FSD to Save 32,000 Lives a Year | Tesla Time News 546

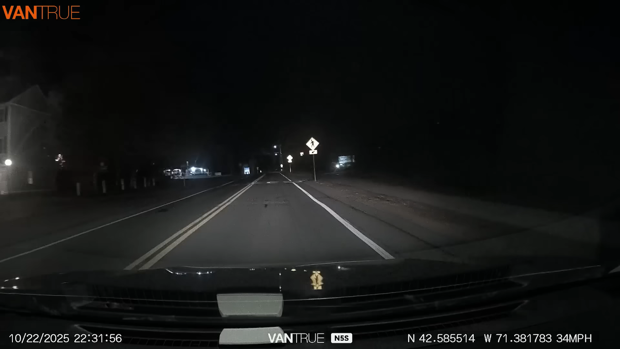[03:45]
So even when the car is off, it detects motion or impact and then starts recording automatically.